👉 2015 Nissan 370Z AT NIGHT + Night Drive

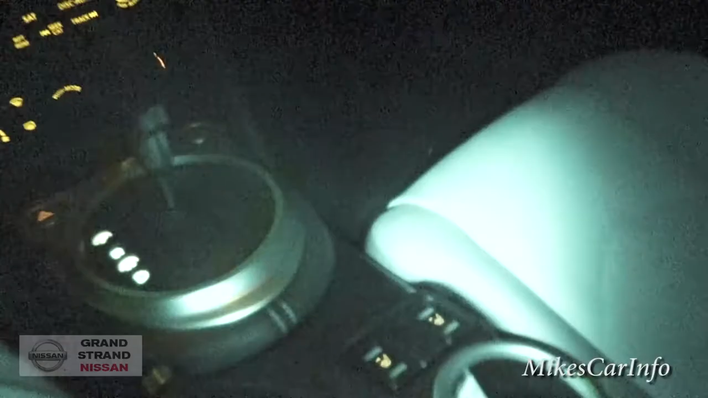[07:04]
the night vision on just so you can get some context of what i'm looking at